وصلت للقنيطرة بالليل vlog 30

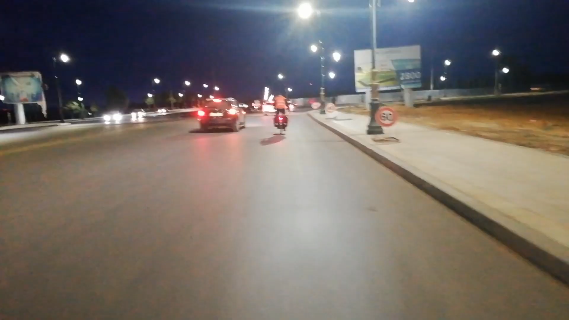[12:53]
هو مهدي كي غادرنا، هو غيمشي نيسان، انا ندور على اليمين. الله يوصلوا على خير، الله يوصلنا على خير اجمعين. باقي في الطريق، وانا وصلت للفوارات اللي قريبه للقنيطره.
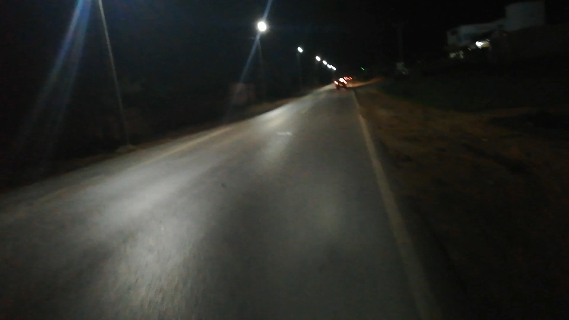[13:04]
بقي لي تقريبا واحد 14 كيلومتر 15 كيلومتر ان شاء الله، ما بقاش بزاف.